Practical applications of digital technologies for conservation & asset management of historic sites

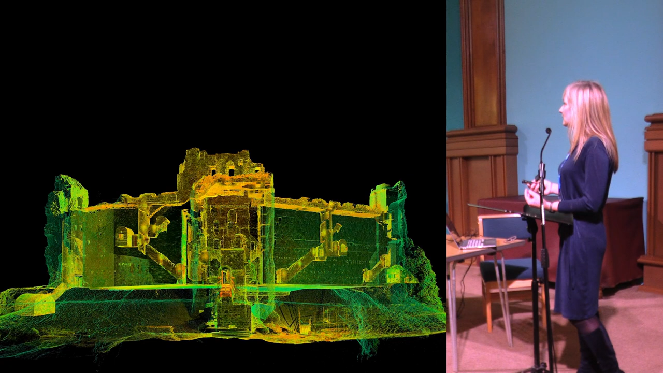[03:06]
I've also got some fantastic digital data now as well.
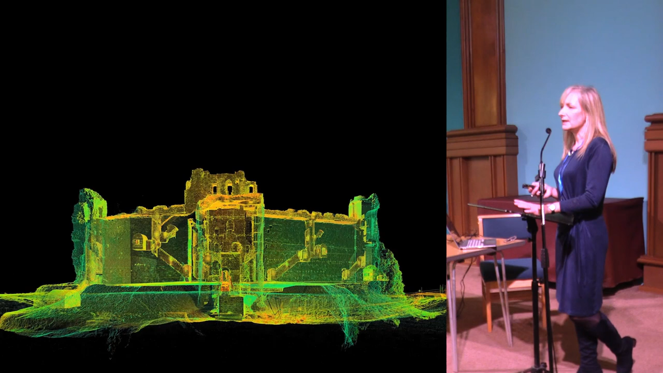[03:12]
Our digital scan teams have been doing a lot of 3D laser scanning. It's in Tallinn Castle, out on East Loday, about 25 miles from here, if anyone wants a wee day trip. I'll have to a conference tomorrow.
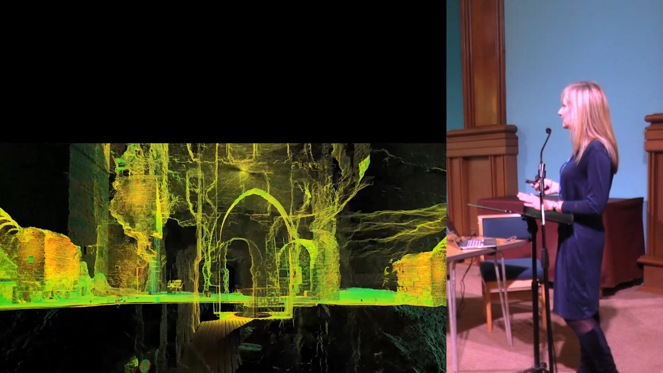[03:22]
Fantastic monument. And all this data is great.
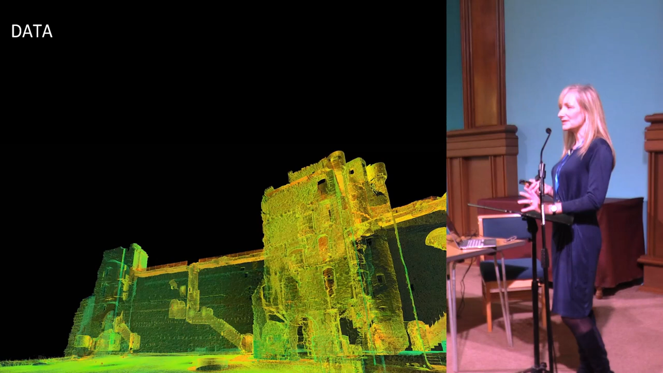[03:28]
It's really interesting to have it. But how does it help me as an asset manager and
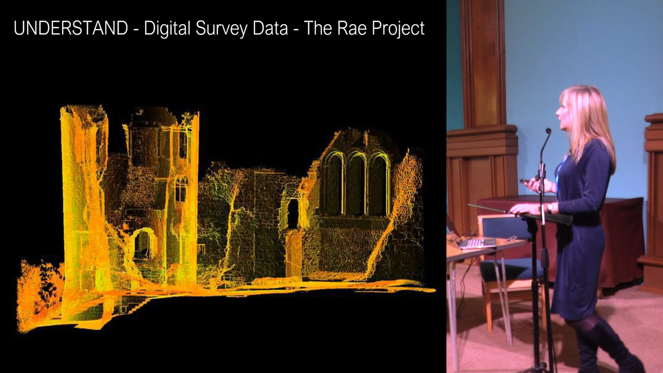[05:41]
We're about a third of the way through it and we've had some fantastic results from that. Millimetre accuracy on these laser scans.
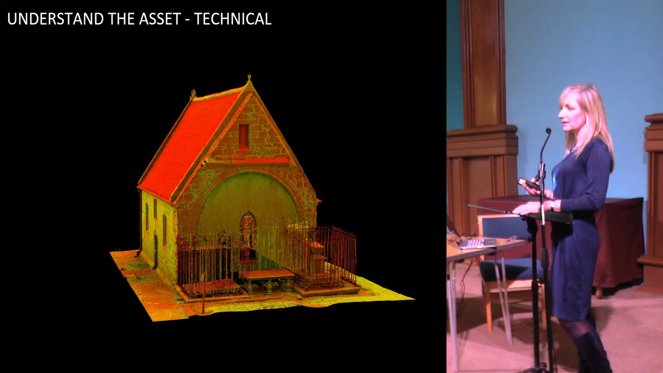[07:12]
Where we have a bit of a damp problem down in the crypt. And actually trying to understand where the issues are and where those technical challenges are. So by overlaying the scan data with the microwave moisture monitoring data, we're able to start to build up a picture where we can actually start to identify the problems a bit better.